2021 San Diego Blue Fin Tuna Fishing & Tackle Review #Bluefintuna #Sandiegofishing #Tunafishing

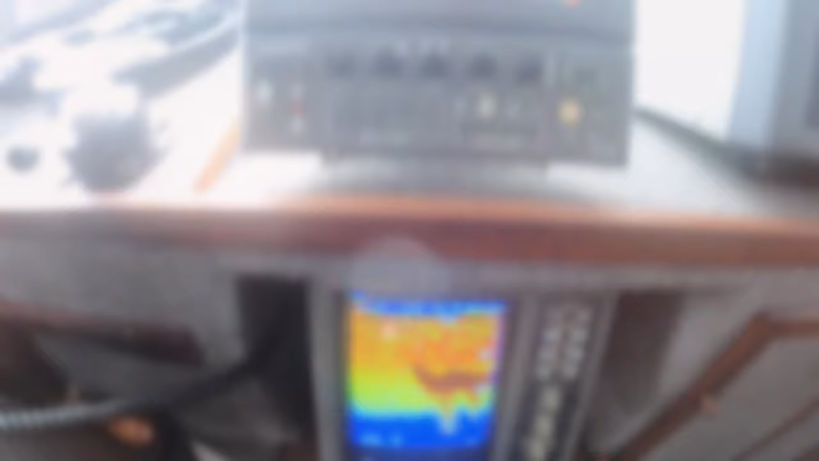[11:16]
All right, come around, make it to port side here.
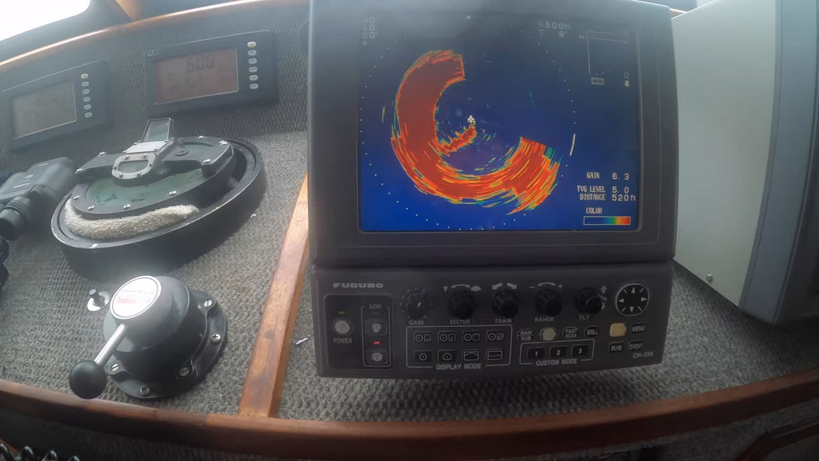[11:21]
Go ahead and get some baits out if you haven't already. Pretty big school. Huge.